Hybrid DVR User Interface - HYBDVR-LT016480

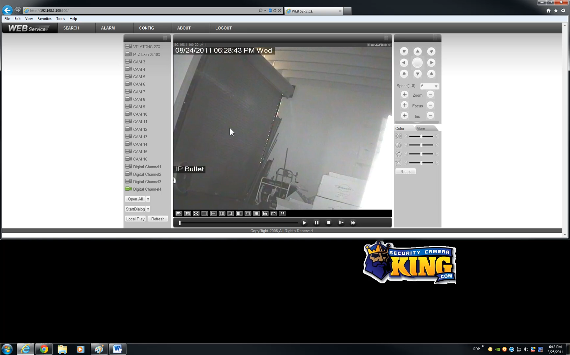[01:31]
This in particular is an IP camera, a D1 camera but it's a network camera. The rest is pretty much the same on the configurations. You will find some other features like the feature that you are going to have to use to find the cameras on the network, the IP or megapixel cameras is the remote device.